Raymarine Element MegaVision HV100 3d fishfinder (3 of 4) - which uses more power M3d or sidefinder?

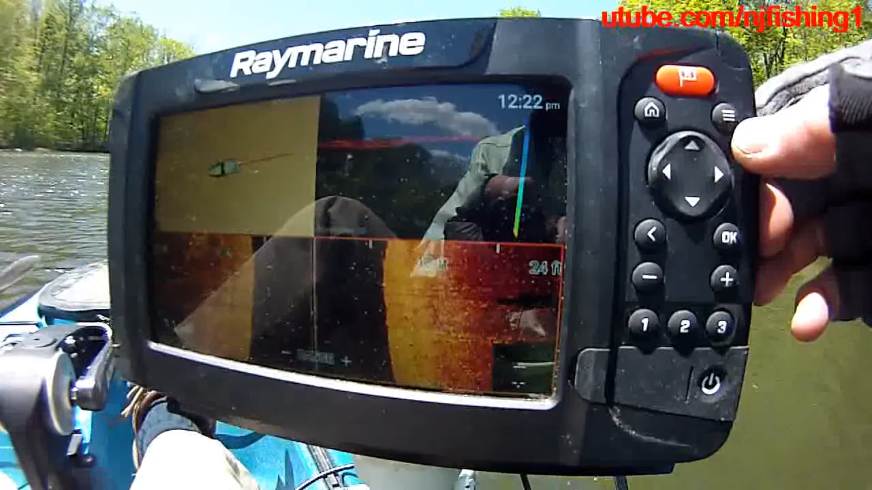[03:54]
nice so let's switch to the 3d and let's see what's going on here I so hit the
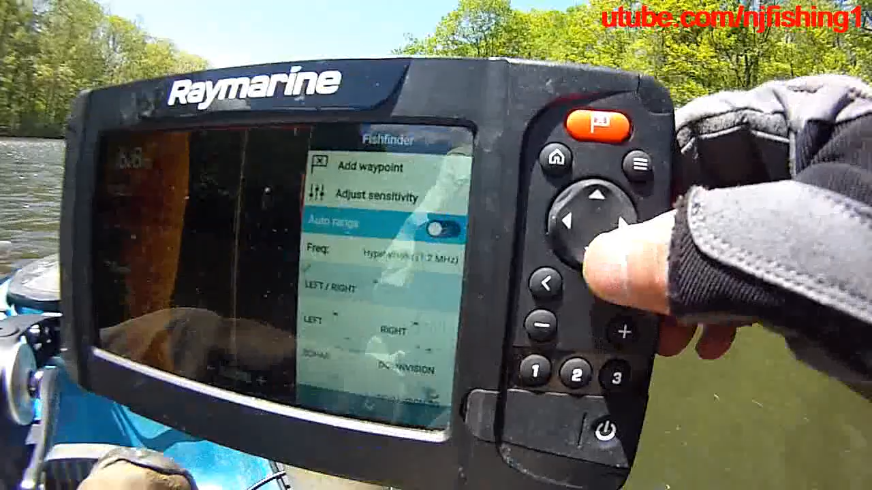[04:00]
three bars to get the manual up and then you don't want to change this
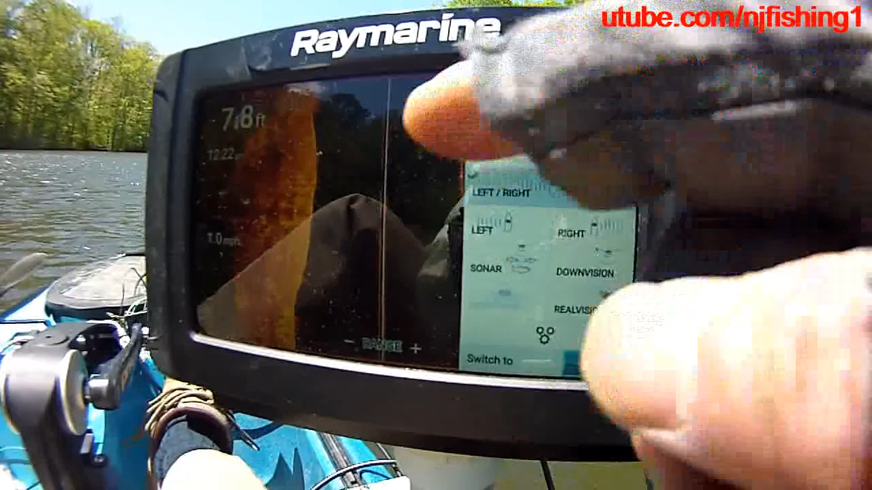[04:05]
On screen: depth 7.8 ft
screen a lower hand corner to the other sonar
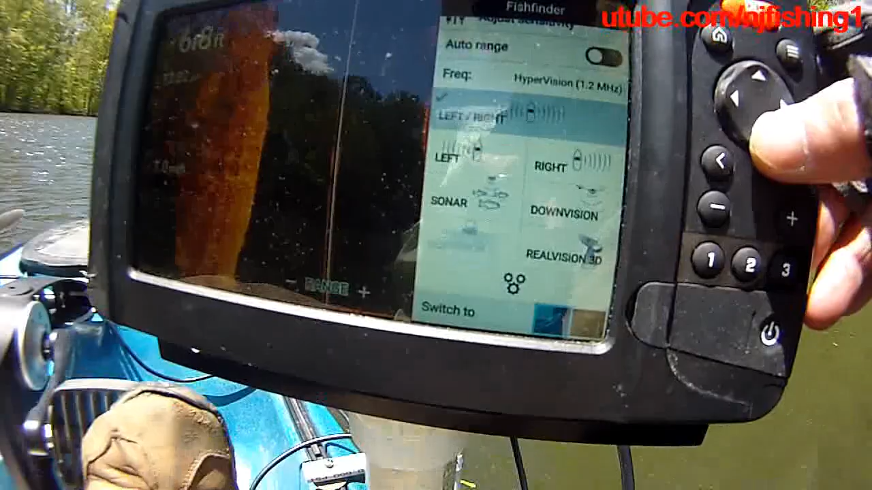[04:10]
mode if you want to then you click this or this or this to change the bottom
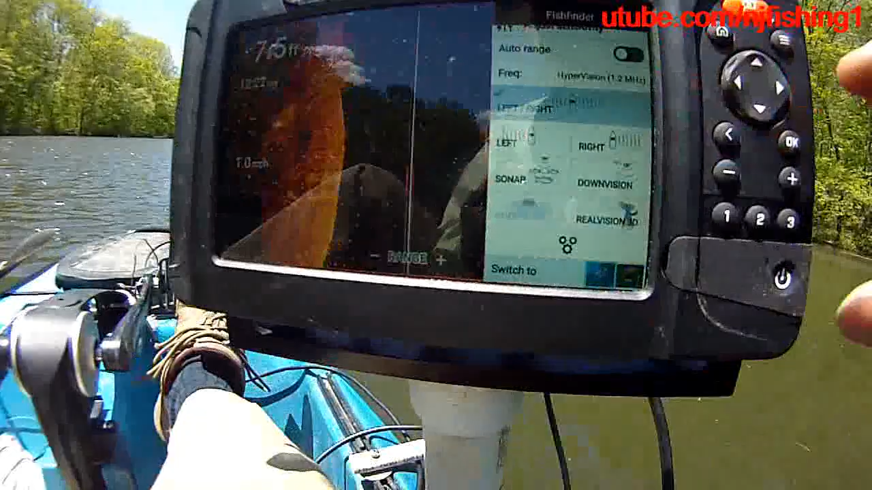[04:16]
half of the screen because remember I'm in three apps two on the top and one at the
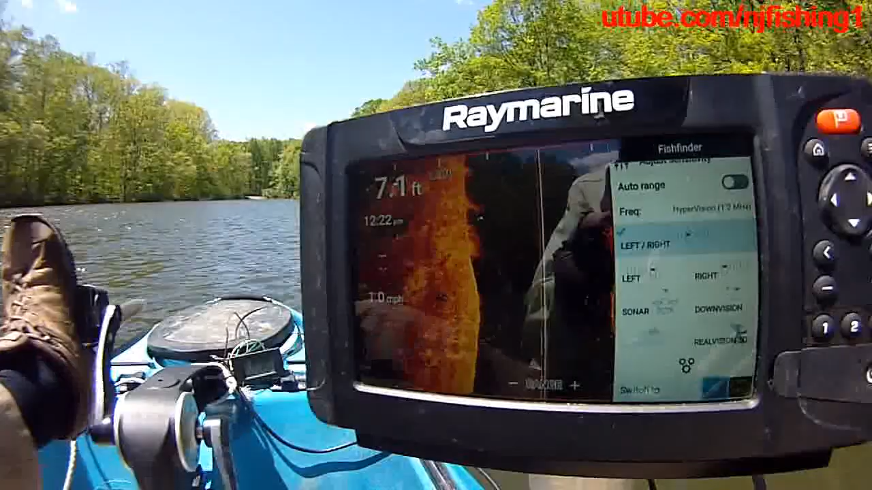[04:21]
bottom and right now the bottom is the side vision and if I want to change this bottom side vision to
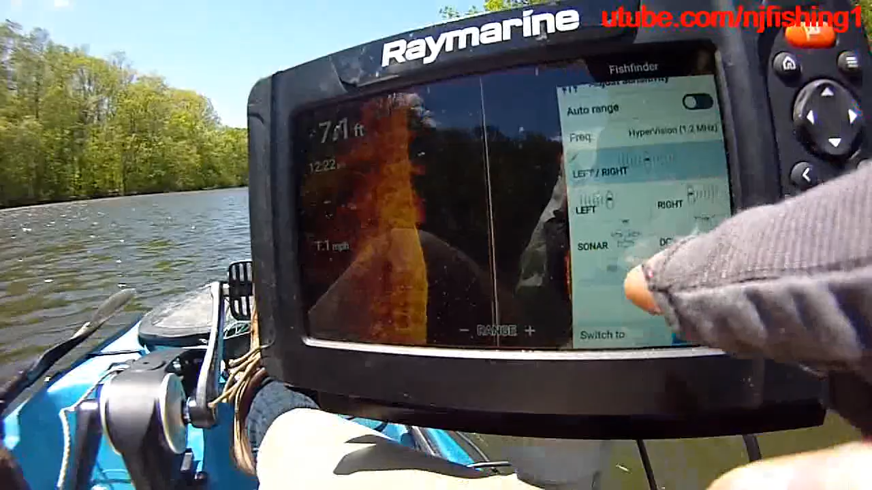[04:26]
sonar or down vision and what is the real vision
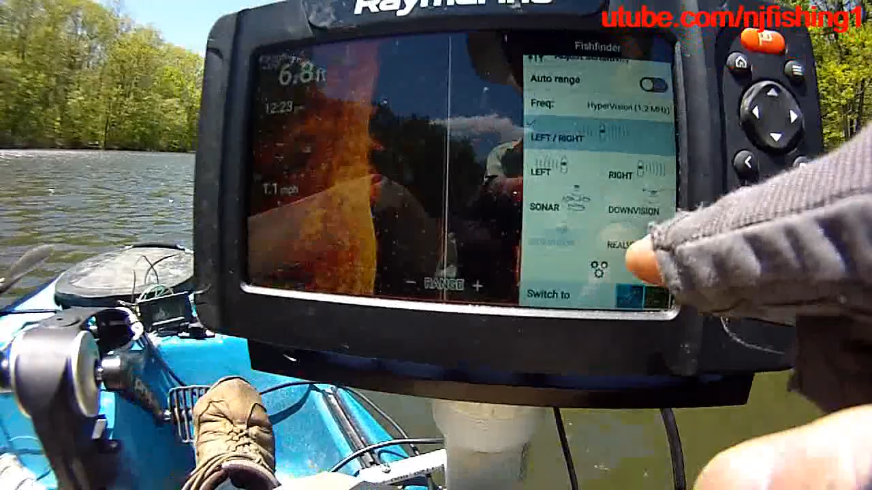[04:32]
3d then you click you switch to those and hit okay but I don't want to so I
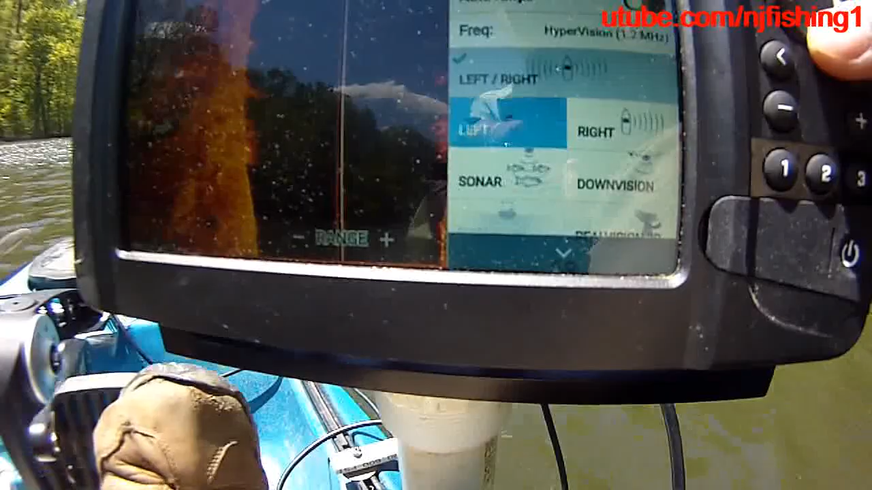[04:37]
want to go to switch to I want to go to switch to and
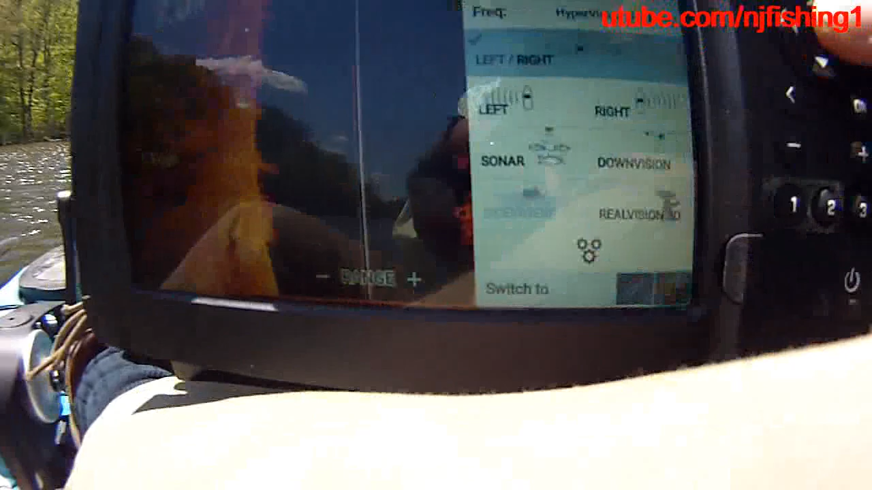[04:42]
I do not want to go to the upper right or to upper left which is the traditional sonar
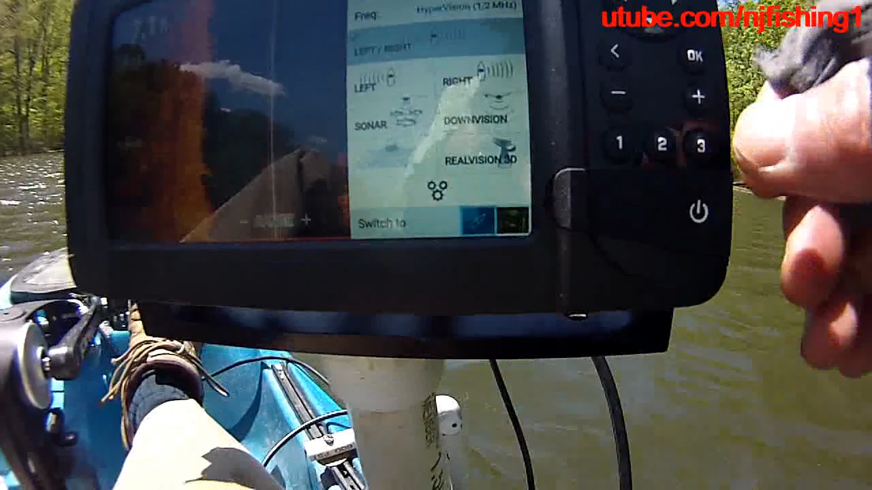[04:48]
I want to go to the upper left which is the upper right which is the real vision now I'm
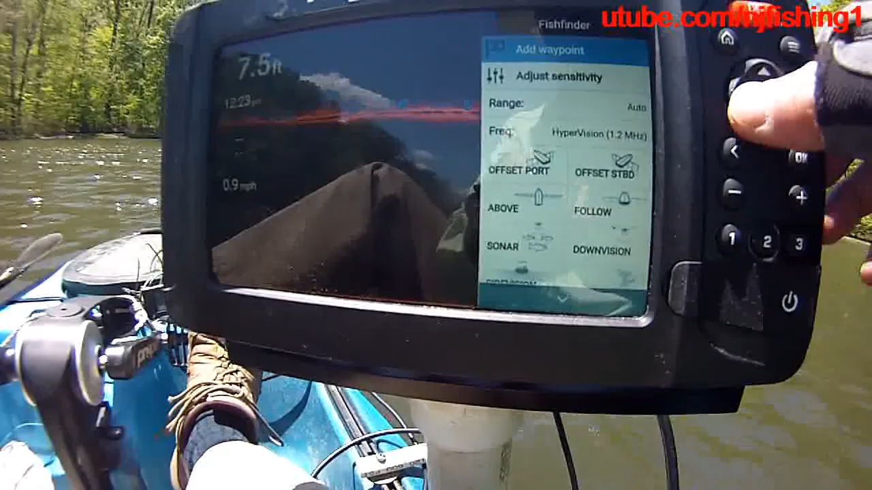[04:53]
On screen: depth 7.5 ft, speed 0.9 mph
active in the real vision and you can see and I can change this 3d
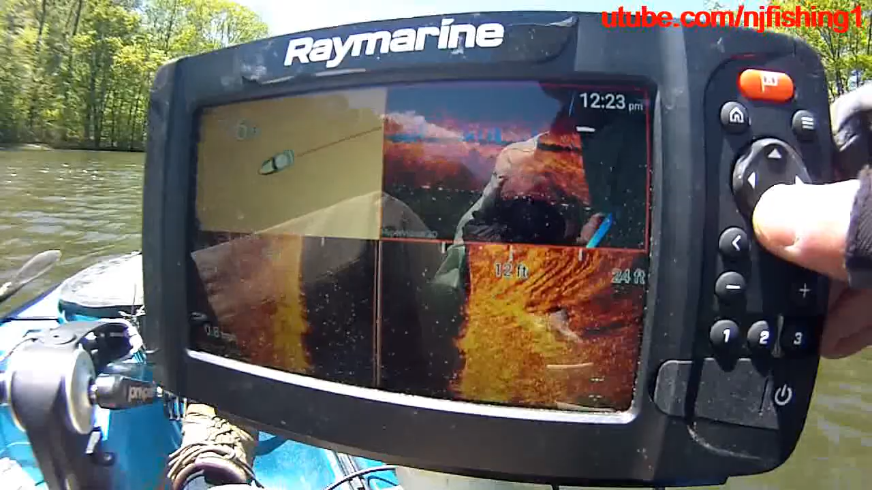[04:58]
orientation I can also zoom in
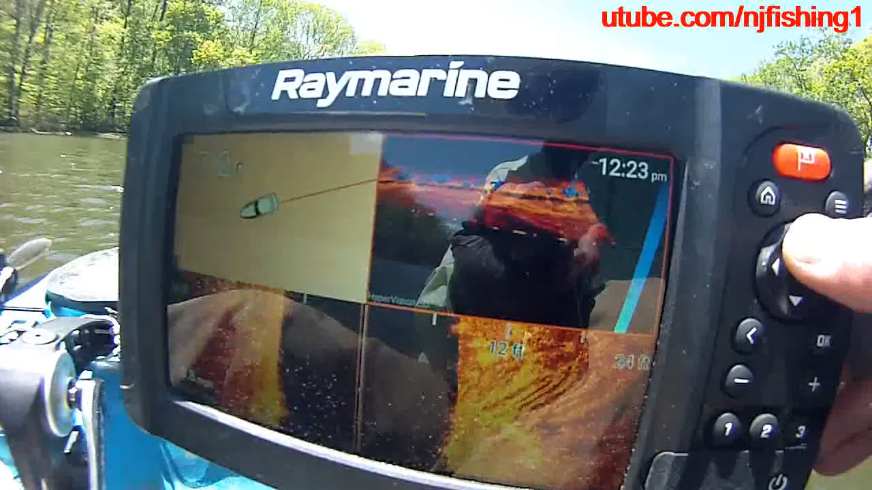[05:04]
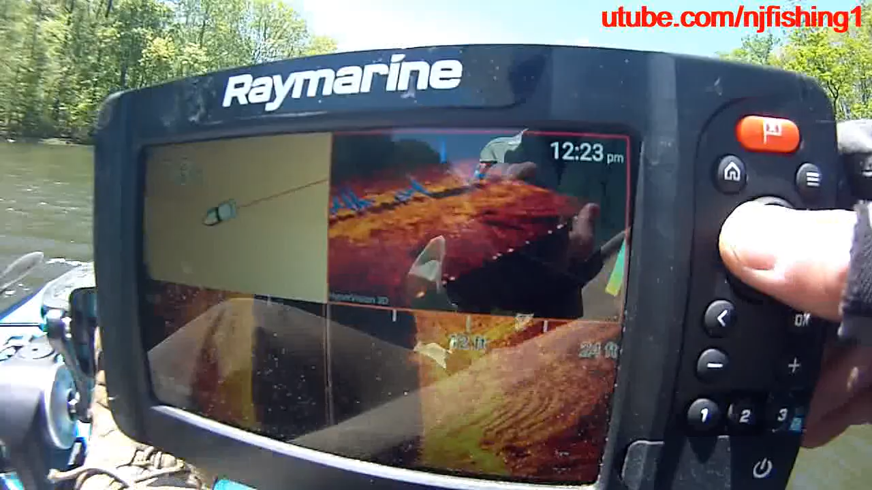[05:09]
and the bottom
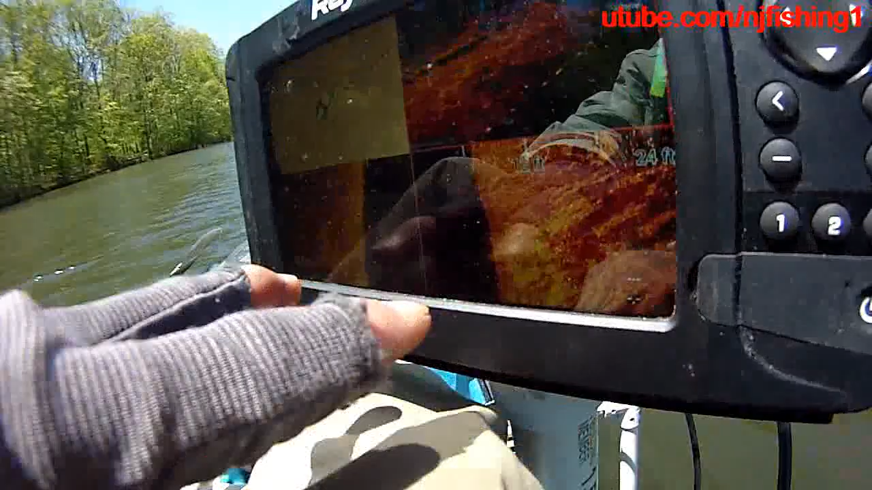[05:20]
is the side vision okay I'm at the 6.7 feet deep only very shallow the reason I'm in this shallow water instead of going to the middle of the lake because it's very windy today as you can see it's very very windy 20